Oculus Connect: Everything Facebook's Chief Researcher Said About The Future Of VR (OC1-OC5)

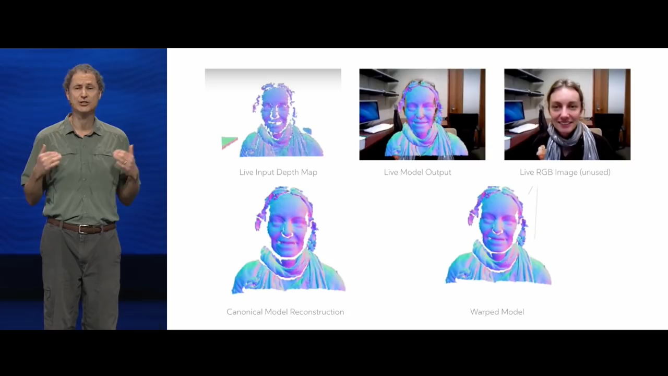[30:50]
sensor limitations, moving objects, and non-rigid objects. Excellent research is being done across the board in computer vision, including this work by Richard Newcomb, who recently joined us along with the rest of the Surreal Vision team.
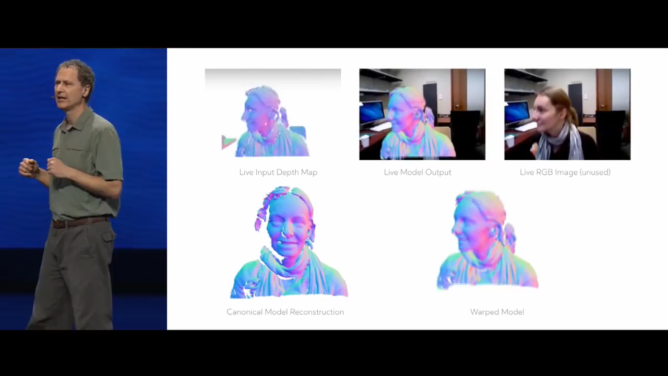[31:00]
But none of the important areas are currently solved well enough for VR, and making all this work is going to require rethinking the entire sensing and reconstruction stack,
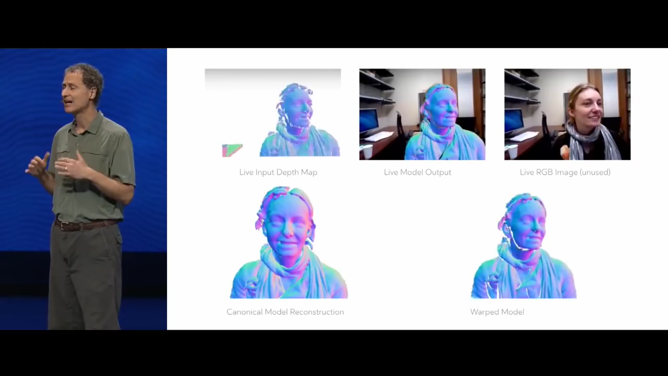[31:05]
both hardware and software, from the ground up. Nonetheless, the outlook is good. For example, the ability to reconstruct a room accurately enough for VR in real time doesn't yet exist. But consider this.
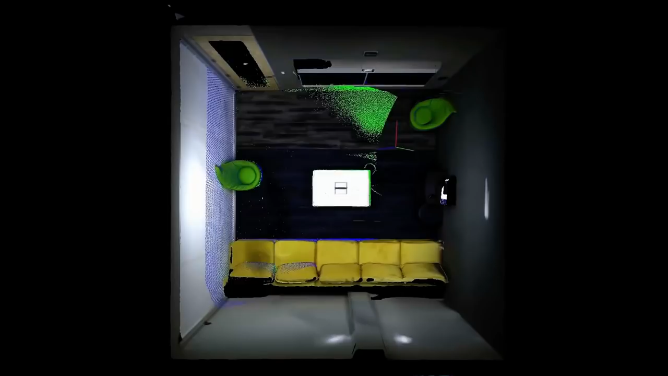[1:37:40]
As the headset moves, the sensors sweep around the space, cumulatively building up a model of it over time. Once the space is captured, the model can be pulled into VR and played back, mapped to the real world.
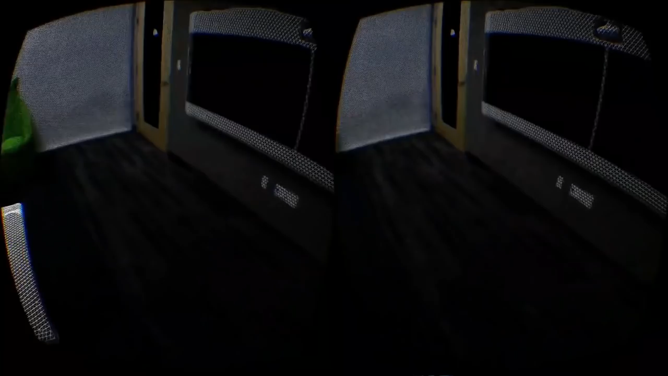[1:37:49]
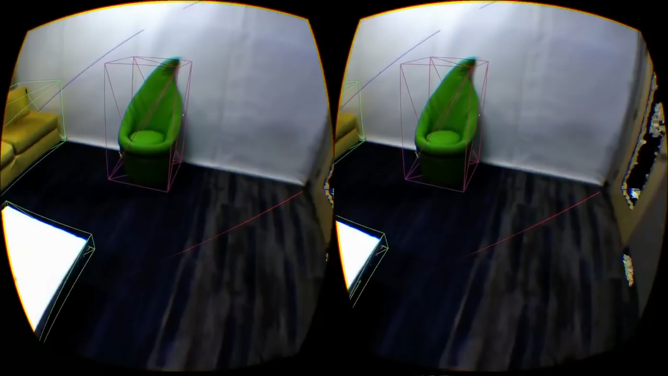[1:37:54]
It can also be broken down into its major parts,